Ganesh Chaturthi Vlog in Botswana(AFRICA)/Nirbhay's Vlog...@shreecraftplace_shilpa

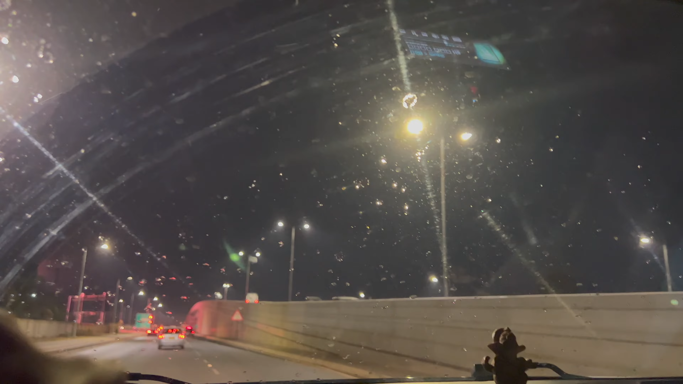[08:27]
बारिश शुरू हो गई, देखिए थंडरिंग हो रही है बाहर अचानक।